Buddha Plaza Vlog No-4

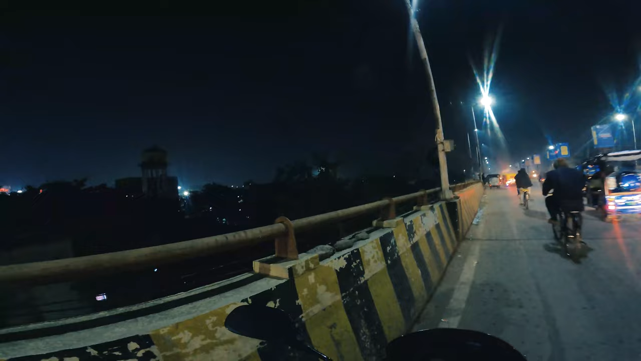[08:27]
ये हमारा ओवर ब्रिज से आपका महावीर मंदिर का लोकेशन देखिए।
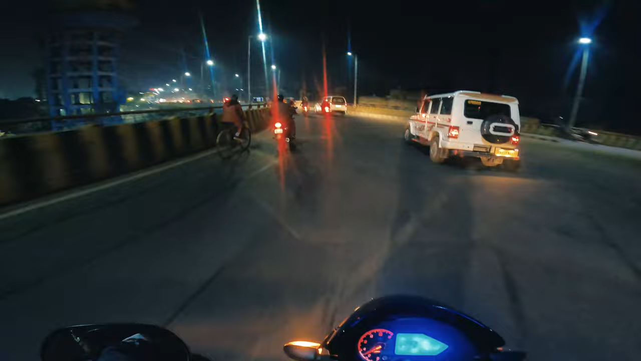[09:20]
तो सच बात है बिका है। मगर खैर कोई बात नहीं। ये हमारा है करबिगहिया। रोड थोड़ा सा खराब है जर्किंग मोड पे है। गाइस शॉपिंग करने गए ब्लेजर लेने। ब्लेजर तो ले लिए मगर राजीव भाई कुछ नहीं ले पाए।